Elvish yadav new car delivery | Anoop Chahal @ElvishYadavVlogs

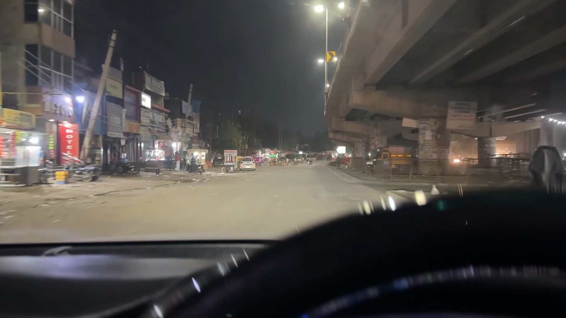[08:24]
ना कोई भीड ना कुछ बिल्कुल एक दम खाली रोड ऐसे चलें दब आके ऐसे रोड होने छी है वाई के यहार सहर में घुष्ता ही मैं